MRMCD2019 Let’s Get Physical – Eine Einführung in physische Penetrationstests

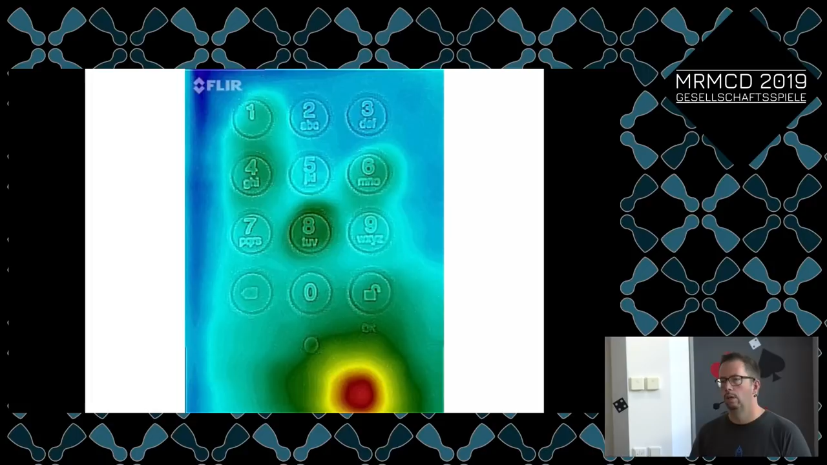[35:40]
Das hier ist jetzt so eine verschlüsselte Festplatte, ja, so eine IBM Lenovo-Festplatte mit PIN-Eingabe. Und das war ungefähr eine Minute, nachdem ich die PIN eingegeben hatte. Da hat man das immer noch so deutlich gesehen. Ja, hängt so ein bisschen von den Witterungsgegebenheiten ab, aber naja.